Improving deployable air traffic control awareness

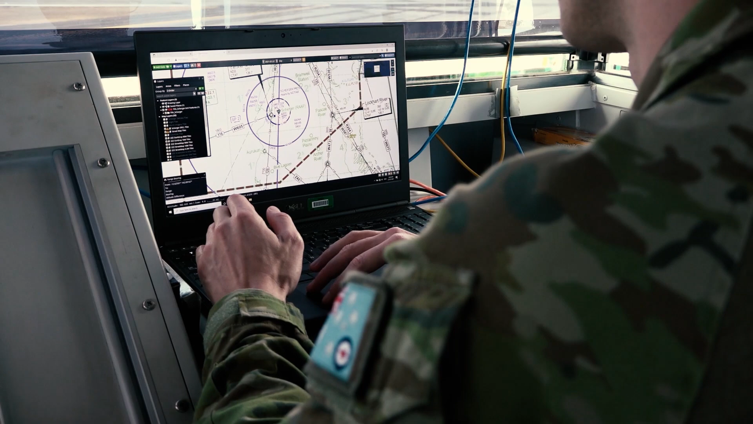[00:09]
The data prototype system is designed to provide air traffic controllers with a fully self-contained situational awareness tool to help them conduct their role out in the bush or in deployed
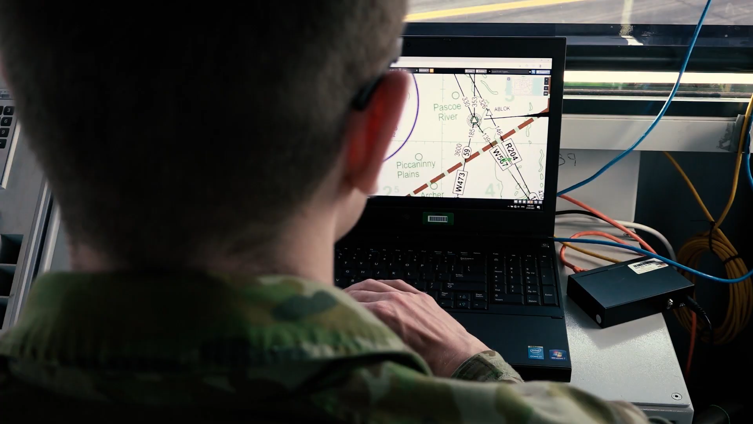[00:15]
operations without any connectivity back to the internet.
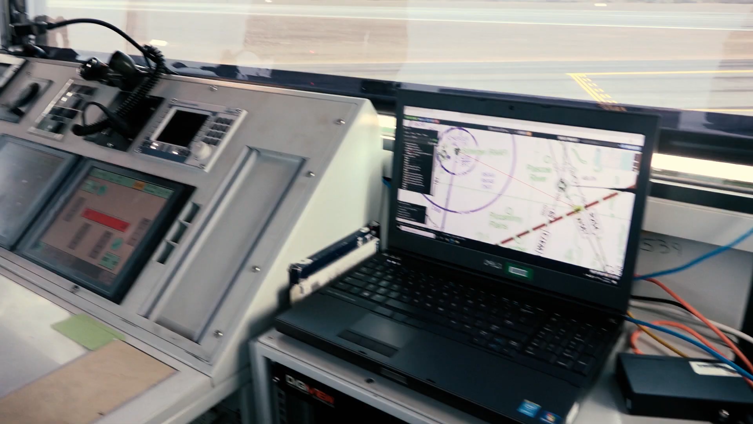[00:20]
We'll take this prototype system out on deployment on exercise talisman saver and for the air traffic control folk to operate locally.